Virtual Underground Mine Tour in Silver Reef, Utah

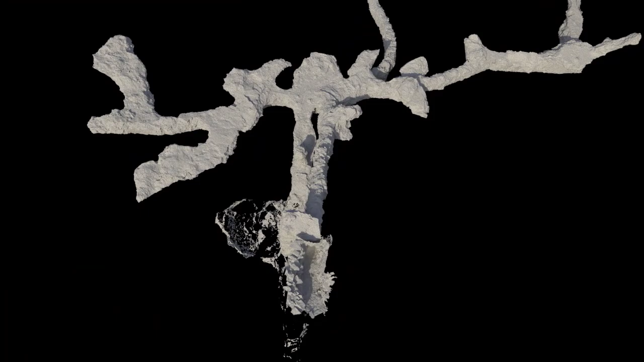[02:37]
It's fairly level here because this is where loaded ore cars on rails exited the mine.
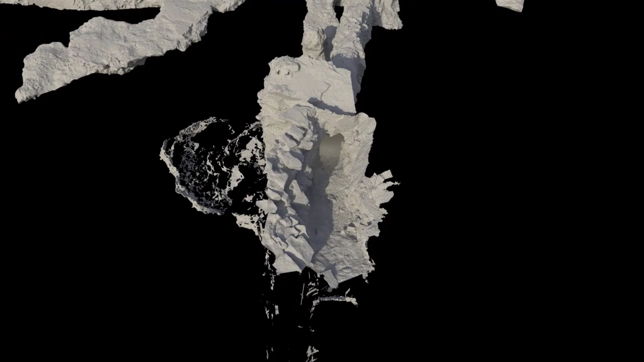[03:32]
We are now inside the mine. On the left, we are passing a vertical shaft.